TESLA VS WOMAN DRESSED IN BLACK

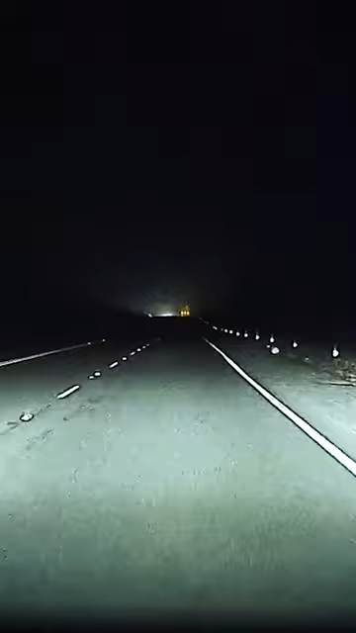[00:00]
Check out what suddenly happened on what had been a pretty normal cold morning drive. A woman dressed in black was standing in the middle of the road. Randy says she came out of nowhere and he came within inches of running her over. Randy turned around to see if she was okay. It turned out she was about 70 or 80 years old and he suspects she had dementia. He called the police and they were able to come pick her up.